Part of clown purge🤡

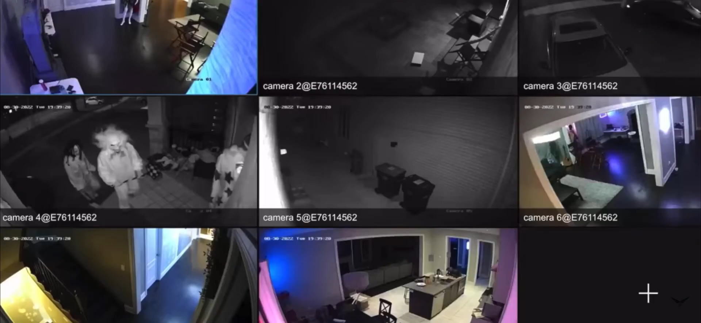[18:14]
Yo, they all just broke in. Oh my. Yo, what the hell? They just broke into the house. Thank God we're on the roof.